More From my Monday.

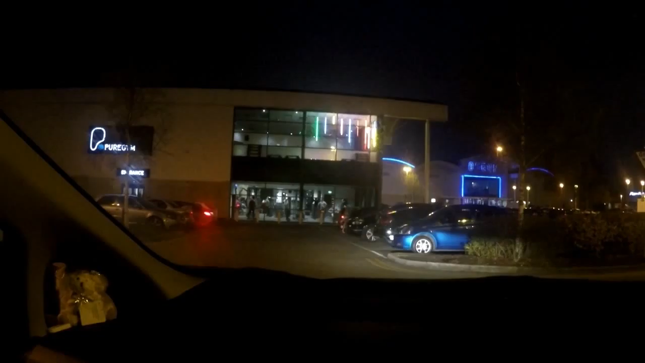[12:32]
to pure fucking rochdale but it's fucking rammed and I need my fucking space